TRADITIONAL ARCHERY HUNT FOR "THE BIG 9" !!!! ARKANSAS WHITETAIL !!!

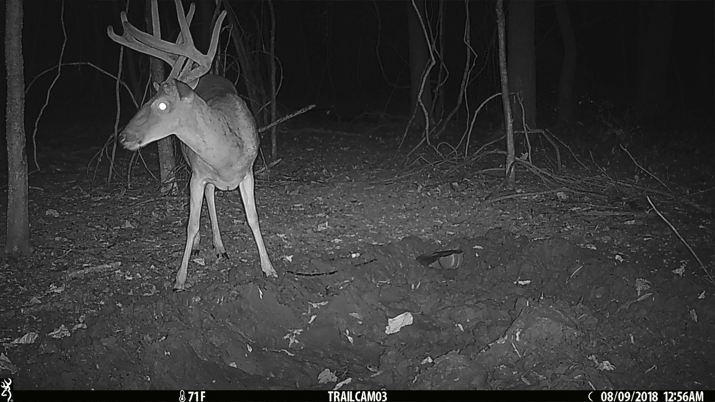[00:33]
had pictures of this deer all summer and it's a little ridge on the bottom side of a cut